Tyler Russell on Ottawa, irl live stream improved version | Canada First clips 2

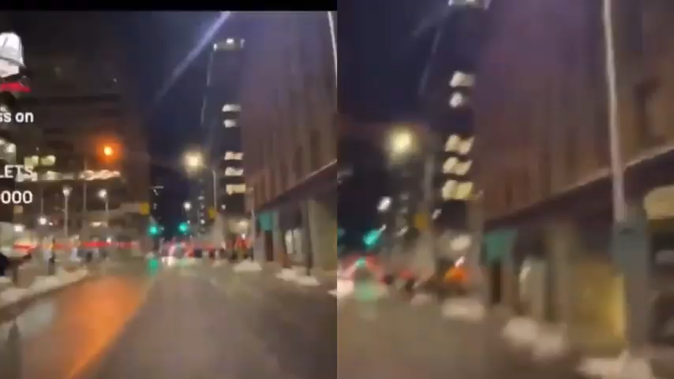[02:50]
We got a Fed patrol, and you guys will see a lot more Fed patrols.